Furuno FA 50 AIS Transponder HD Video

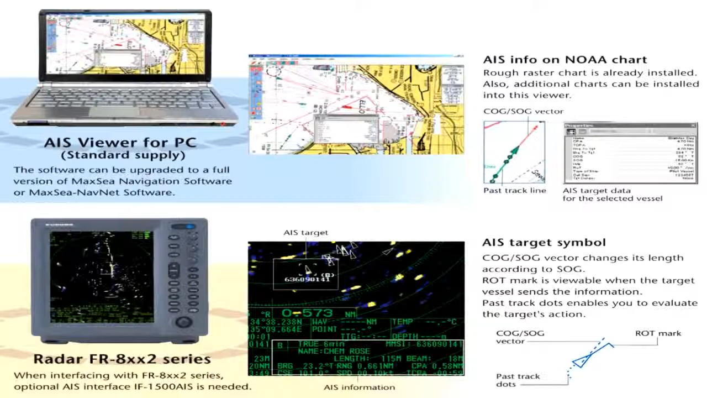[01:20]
The FA-50 feeds this AIS data to NavNet 3D and VX2 series, or a PC with Furuno's AIS viewer software interfaced through an Ethernet connection.